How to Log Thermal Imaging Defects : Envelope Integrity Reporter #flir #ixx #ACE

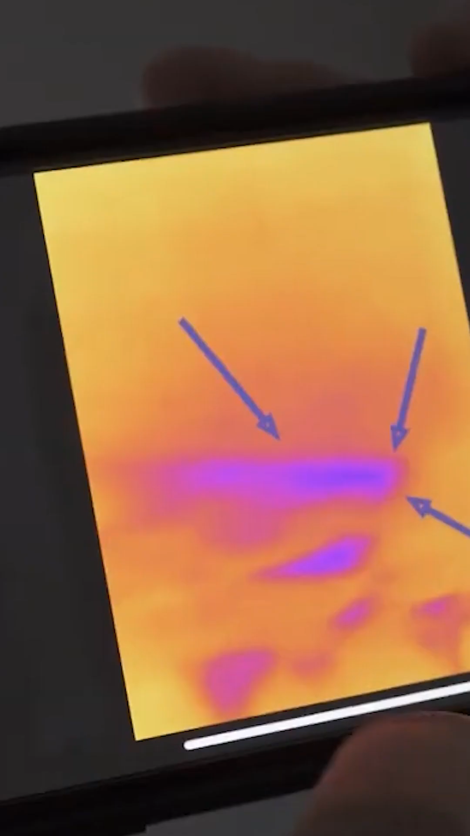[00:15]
floor plan markups and report generation all
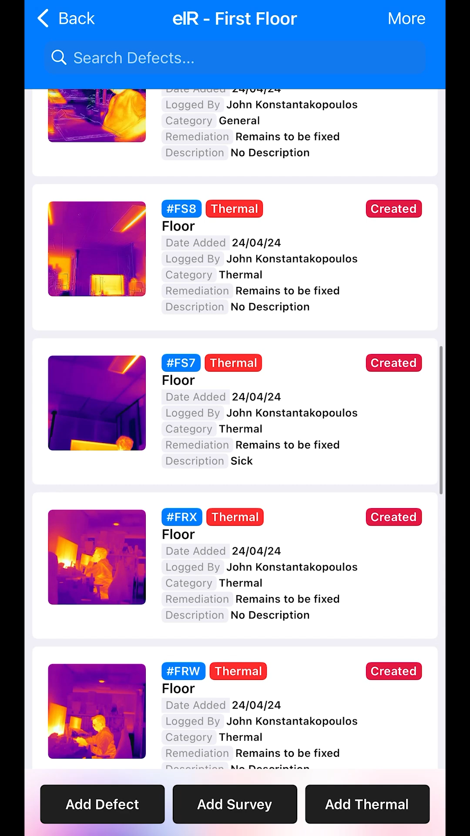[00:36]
a certain extent just a read only version of the database of defects that we're logging.
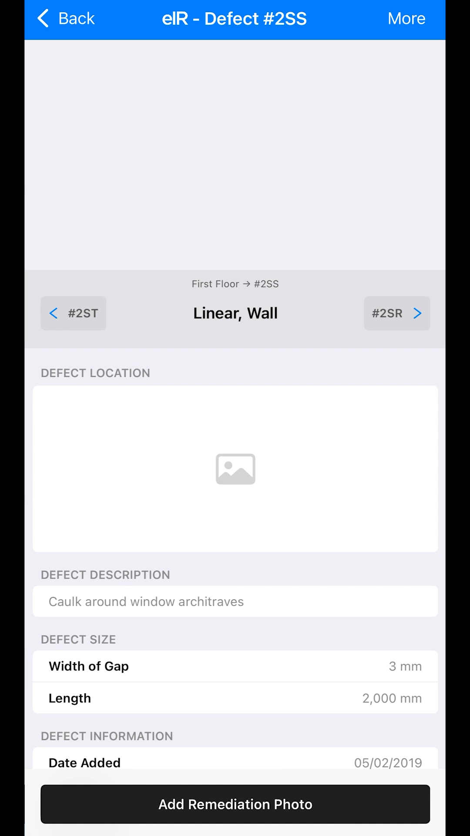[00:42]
Once you upload a defect into the cloud
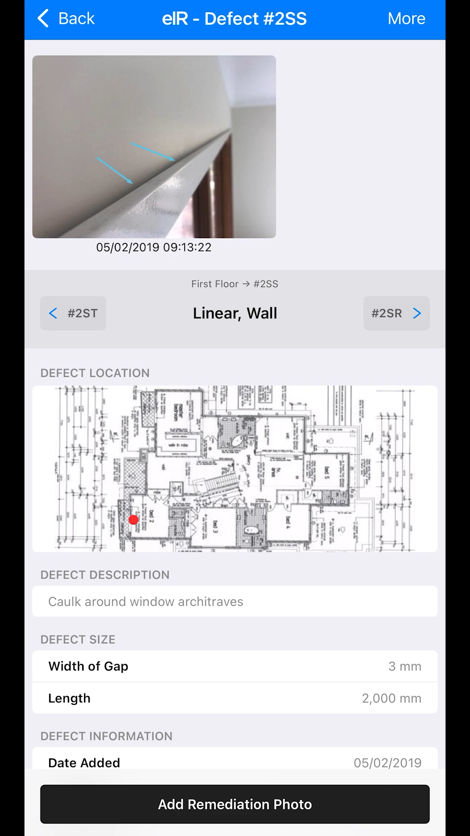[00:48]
you cannot maintain or edit those defects on the mobile phone app.
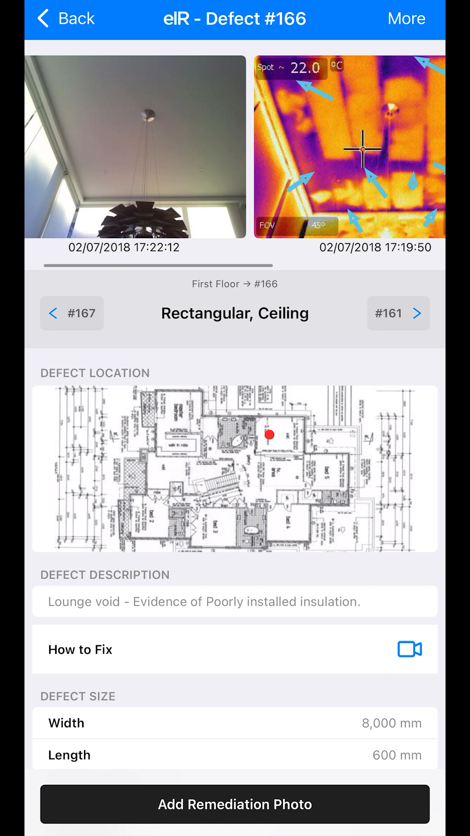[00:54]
On screen: spot 22.0°C
So the mobile phone app is specifically designed to be an online offline
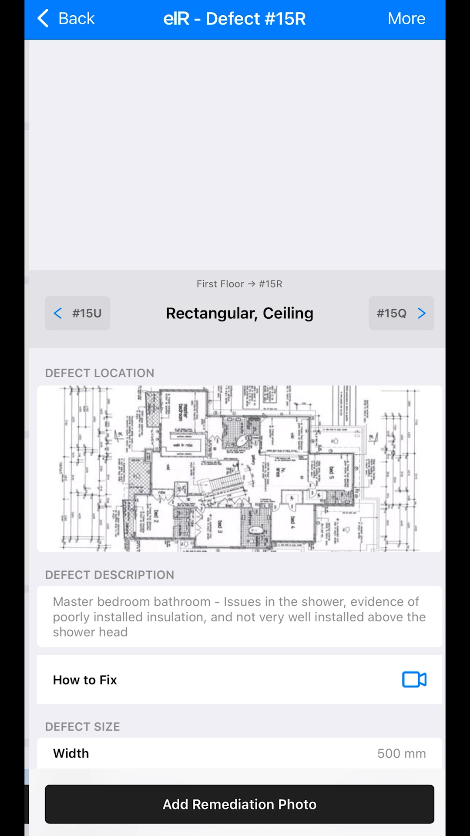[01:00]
application and then the web interface is specifically just designed
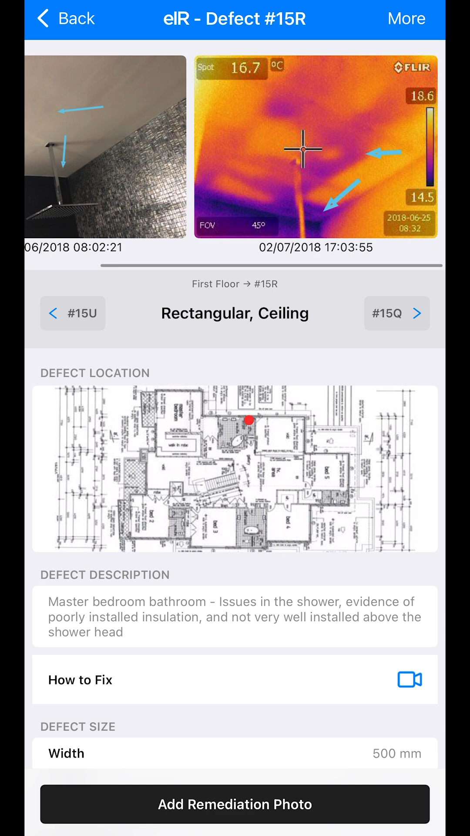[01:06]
On screen: spot 16.7°C
for all the cloud editing and modifying and generating reports.
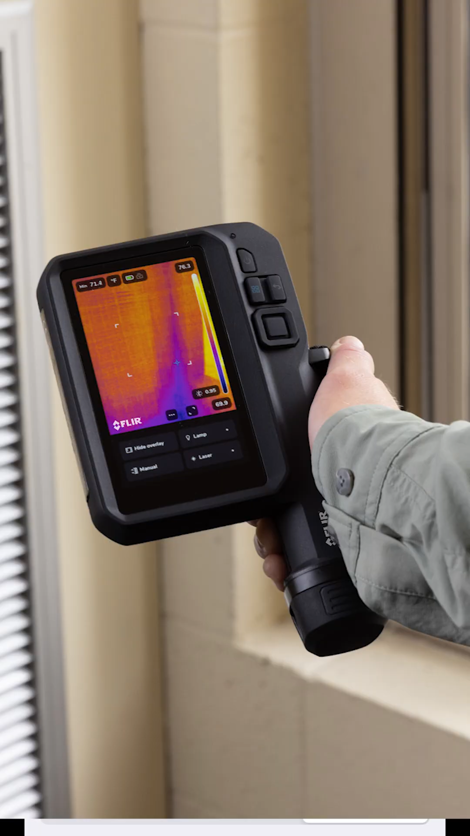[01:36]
camera on the new IXX FLIR ACE thermal imaging camera.
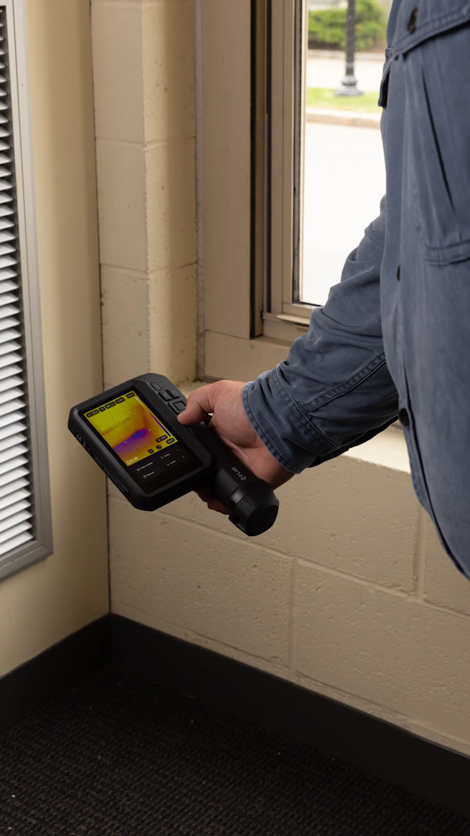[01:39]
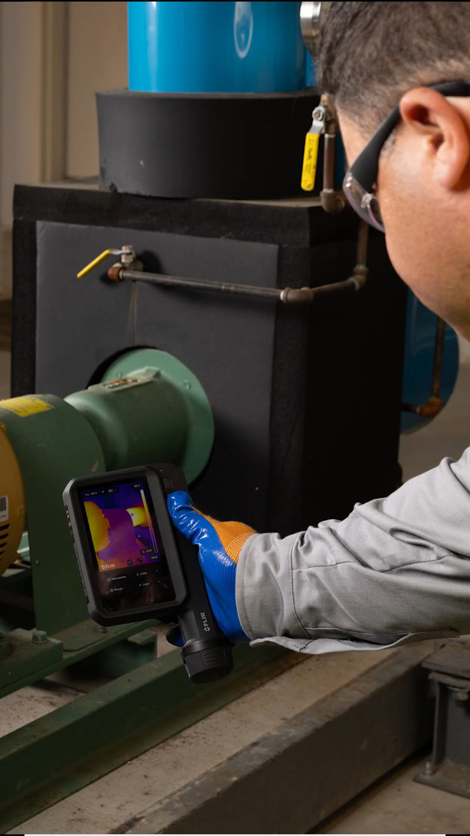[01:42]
You will not need to worry about connecting an external camera to get
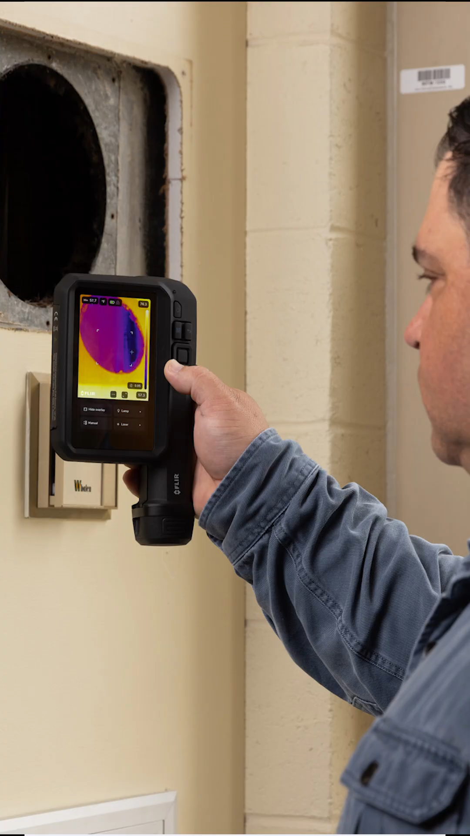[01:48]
thermography on this particular app but here we'll mark up a location here.
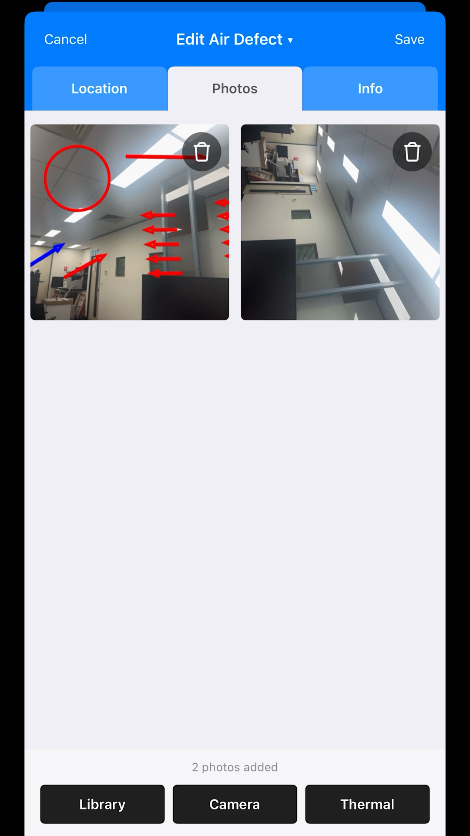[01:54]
We'll select thermal. We'll select the thermal imaging camera which has just been attached to the
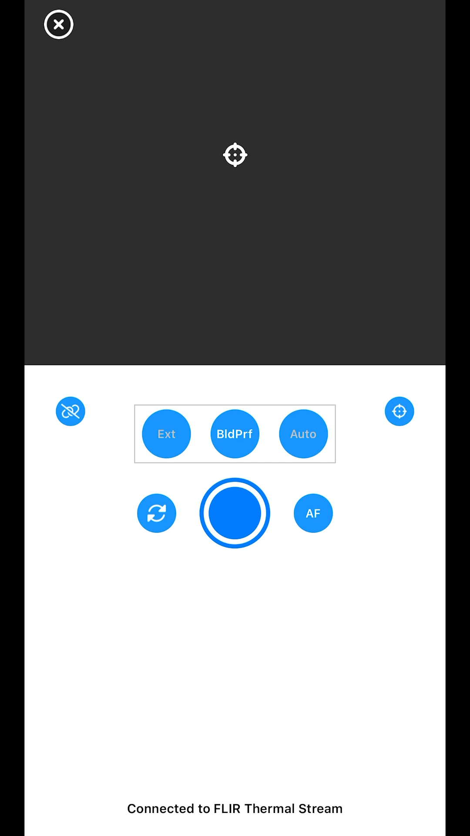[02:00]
phone and there's our thermal shot. So from here we can we can focus we can take the photo. Another thing we can do as well is
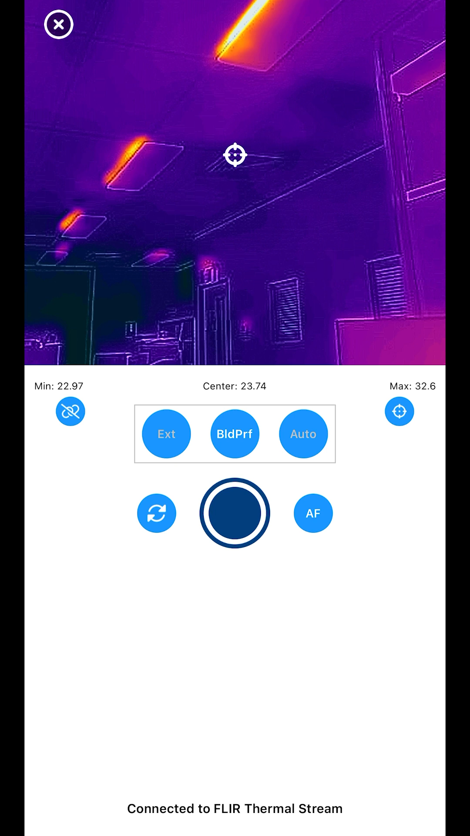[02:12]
select an image and attach a thermal imaging photo.
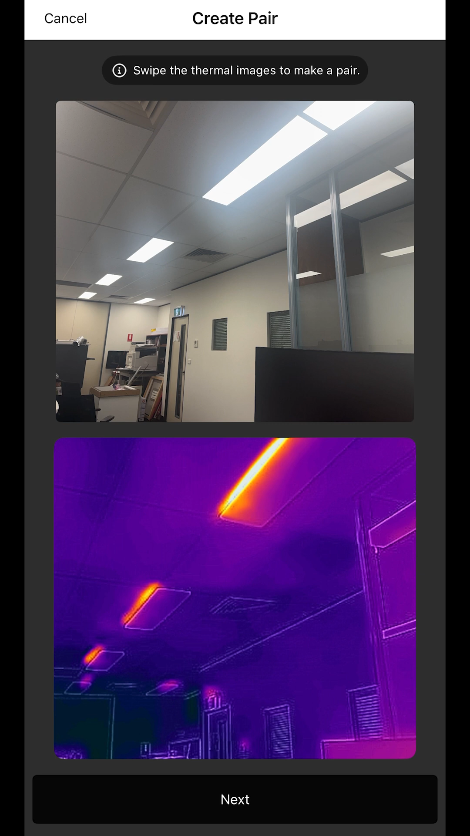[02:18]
Select which thermal imaging photo we want to connect it to and we can also zoom in and move that thermal image so that it it reflects what's on the visual image.
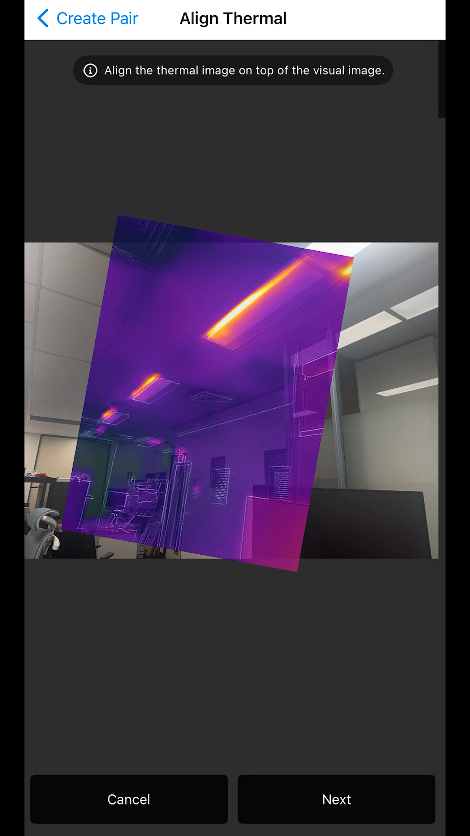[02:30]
From here you can select some points on the thermal imaging photo which will represent
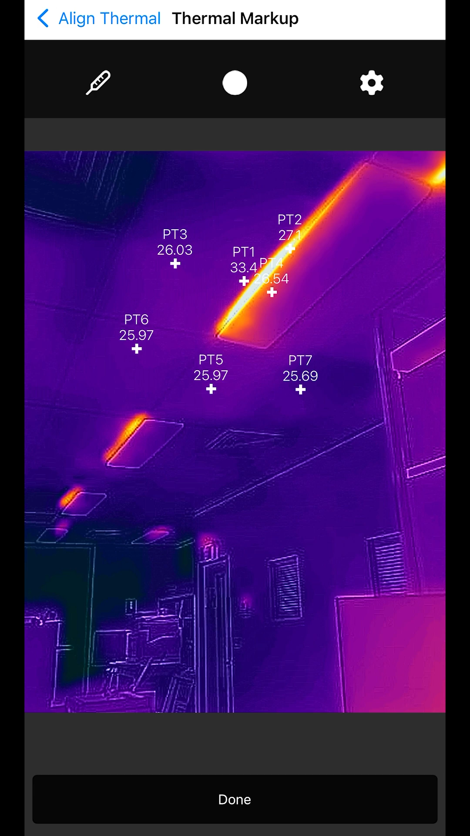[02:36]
points on the visual image which is really really cool.